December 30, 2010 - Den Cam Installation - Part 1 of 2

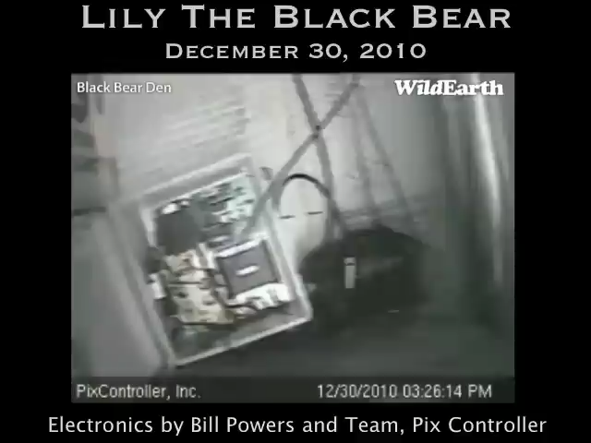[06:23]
the complicated electronic box, Bill Powers of Pitch Controller and his team put that together. It's one of a kind, first ever, and we're on cutting edge technology here.
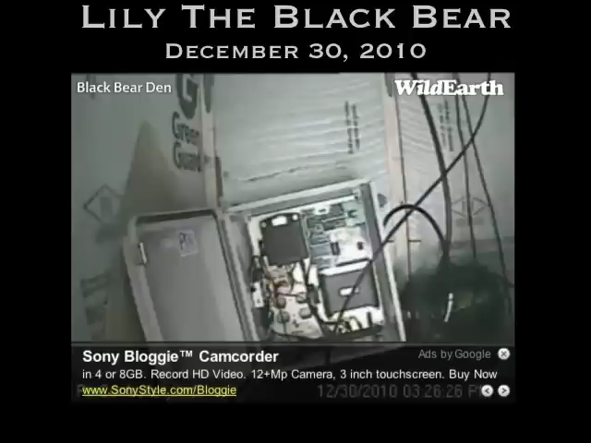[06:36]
And for just to help people learn about bears. So, what's that? Stove and what the stove is? Well, the stove, Como propane, came out and installed that,